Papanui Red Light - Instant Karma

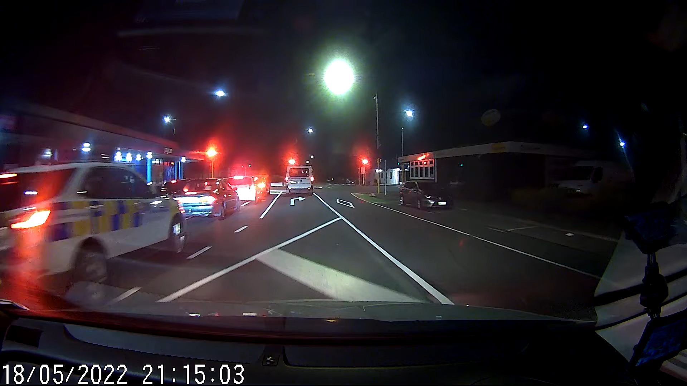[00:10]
I saw the policeman. He looks policed. He looks policed.
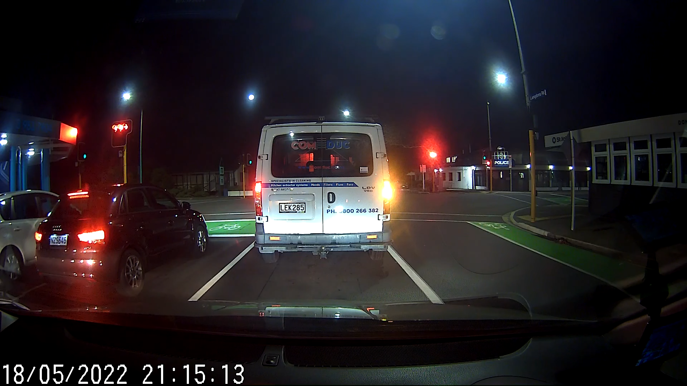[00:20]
He looks like he polices on a daily day. Look as a kid with fake glasses. J car. Yeah. She doesn't look like she deserves those glasses. She looks like she stole a bad glass. This guy is going through the red light in front of the police car. Let's chase him. Let's see what happens.